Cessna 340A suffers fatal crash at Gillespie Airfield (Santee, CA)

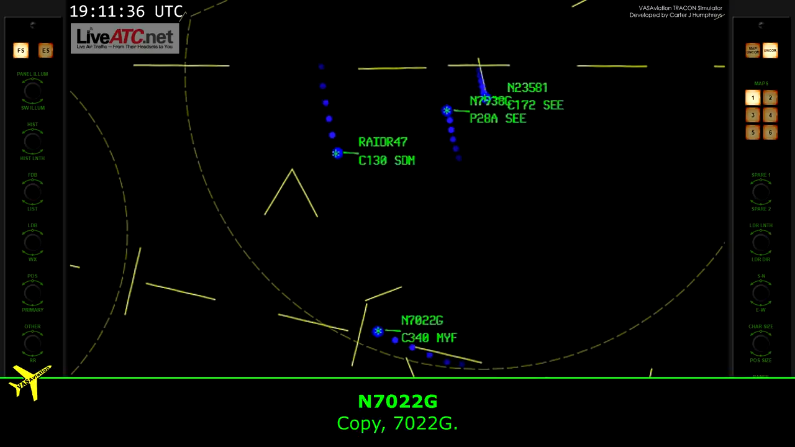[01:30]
Copy, 2-2-Golf. There are 2-2-Golf, looks like you're drifting right of course, are you correcting? Correcting, for 2-2-Golf. 2-2-Golf, you're not even tracking the localizer, I need you to fly, actually cancel approach clearance, climb and maintain 3,000, 2-2-Golf 3-2-2-Golf Low altitude alert, minimum altitude in your area, 2,800 Climbing 2-2-Golf Raider 4-7,
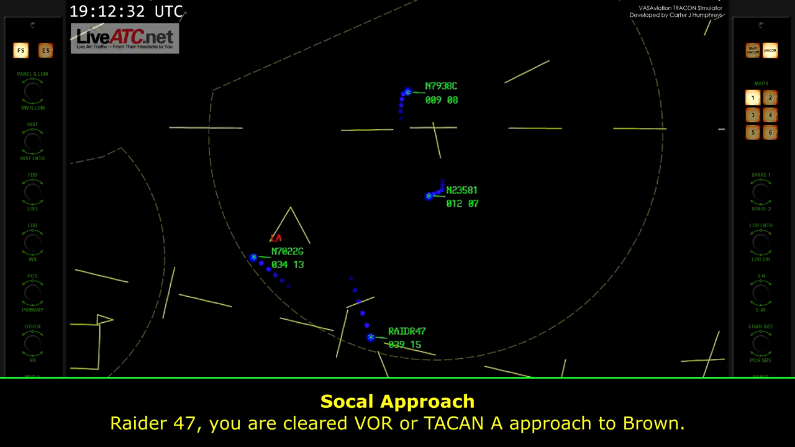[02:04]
you're over, hail, cleared BOR or attack and alpha approach to Brown Clear zero, attack and alpha approach to Brown, Raider 4-7 2-2-Golf, climb and maintain 3,800 3,800, group Raider 4-7, contact Brown Tower, 128.25 Sound, 128.25, Raider 4-7, thanks, good night Good night Air 2-2-Golf, turn right heading 0-9-0, read vectors to final 0-9-0,
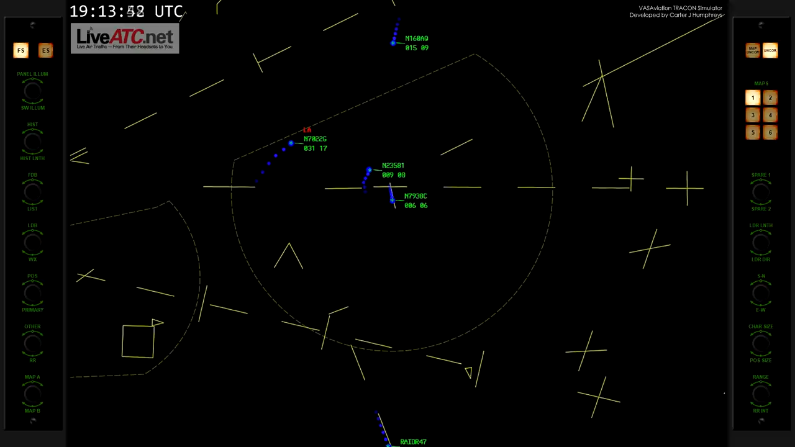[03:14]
Air 2-2-Golf, just level out the plane, or the heading And climb the airplane up to 5,000 when you can,
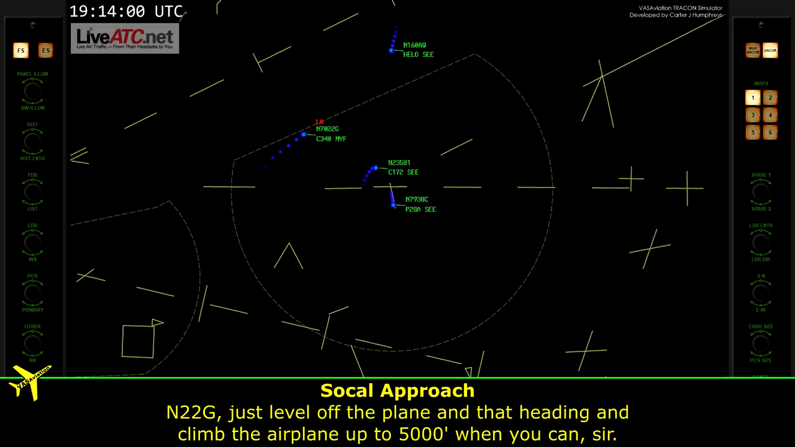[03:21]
sir 4-1-2-Golf, 10 o'clock and a half mile,
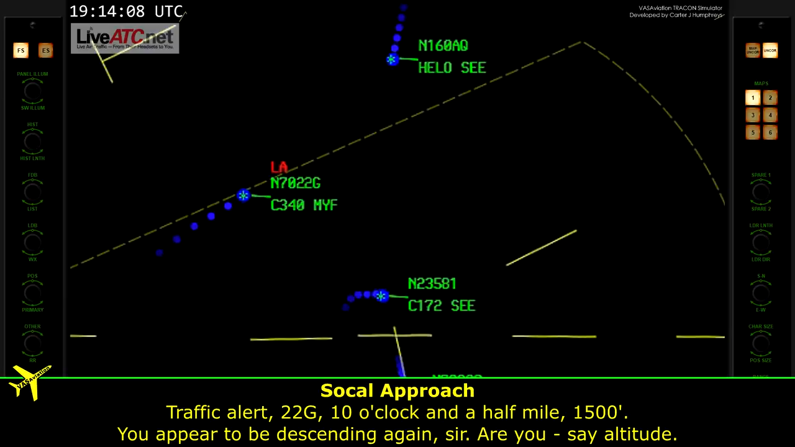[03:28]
1,500, you appear to be descending again, sir, are you, say altitude? The octameter's currently 2-9-7-8 Air 2-2-Golf, 129-0, traffic ahead half a mile, eastbound
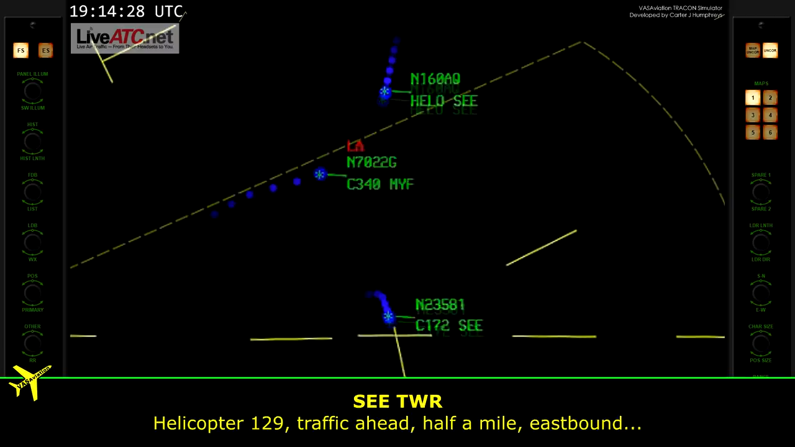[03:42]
Tower, the aircraft has crossed about a half mile in front of us, into the houses